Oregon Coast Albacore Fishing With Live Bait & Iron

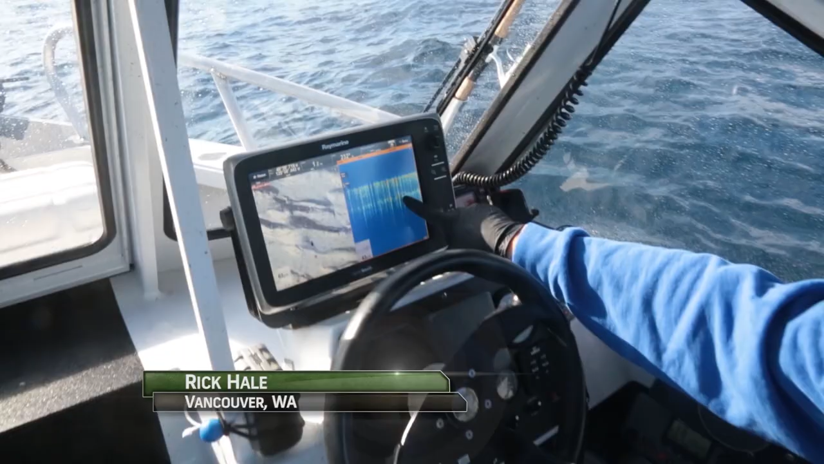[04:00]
We've got a solid tuna mark here at 60 feet, a little bait below it. These guys here are also tuna marks.
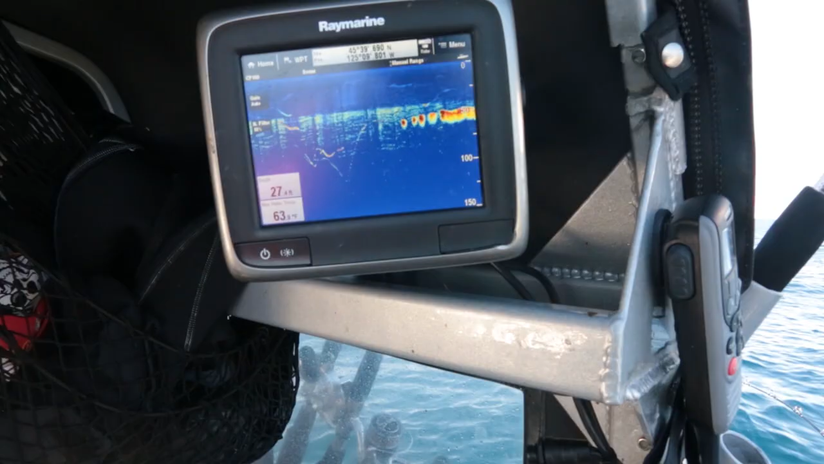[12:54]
It looks like there are some.